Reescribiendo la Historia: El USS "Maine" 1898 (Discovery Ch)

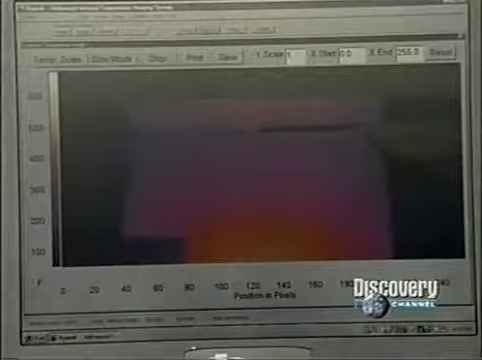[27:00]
¿La línea de remaches? Sí, están de color amarillo, muy intenso, pasan de los 500 grados. A la izquierda de la pantalla empiezan a asomar los cilindros, ¿sí?
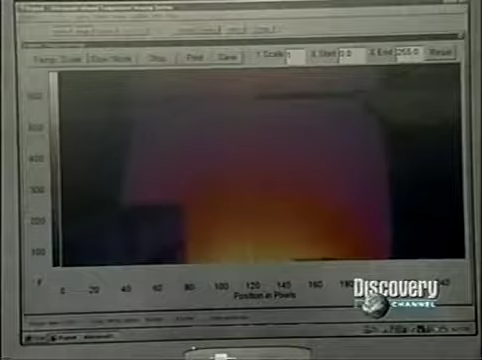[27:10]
Tienen una temperatura de entre 100 y 150 grados. Hace mucho calor. Hay 600 grados justo en el centro de los remaches y la caja de cobre está a unos 300 grados. Se ve claramente que el calor es intenso en el centro de la plancha.
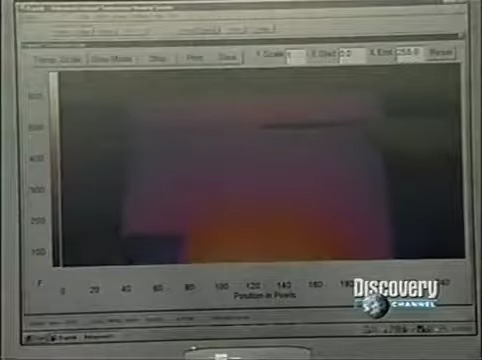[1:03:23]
línea de remaches si están de color amarillo muy intenso pasan de los 500 grados a la izquierda de la pantalla empiezan a asomar los
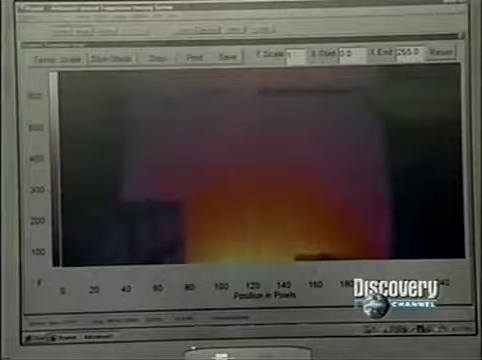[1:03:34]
cilindros tienen una temperatura de entre 100 y 150 grados hace mucho calor hay 600 grados justo en el centro de los remaches
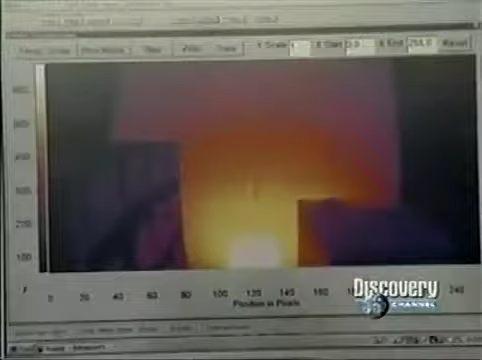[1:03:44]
y la caja de cobre está a unos
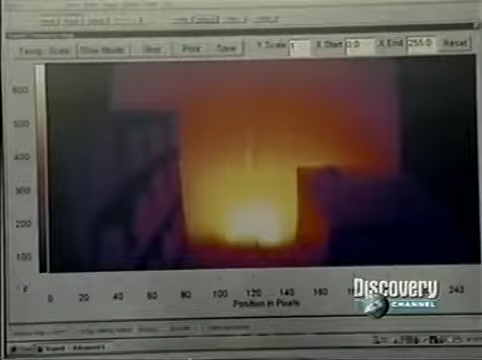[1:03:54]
300 grados se ve claramente que el calor es intenso en el centro de la plancha